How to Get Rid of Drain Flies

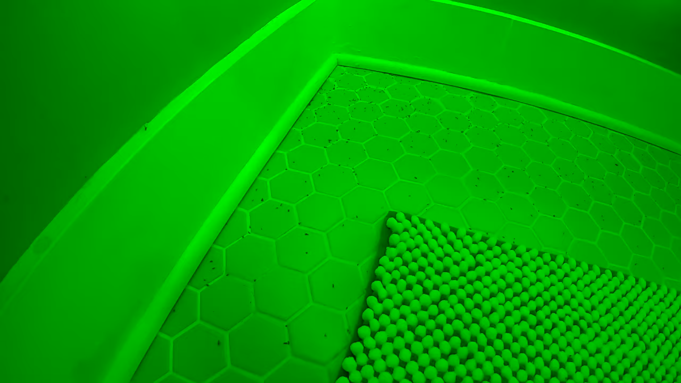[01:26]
Alright here's the guest bathroom upstairs and you can see how these sewer flies they're like everywhere. Coming up through the all the pipes there's a big party over here in the bathtub.